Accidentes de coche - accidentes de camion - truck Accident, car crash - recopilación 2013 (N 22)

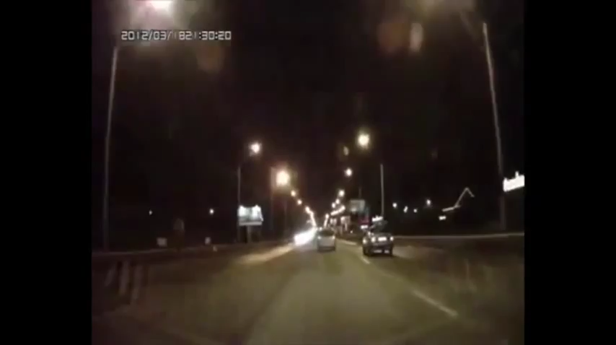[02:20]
Блять, ебать, на. Ой, рука. Я его занесло. Давай, ты сбоку уезжай. Нас тут зацепило.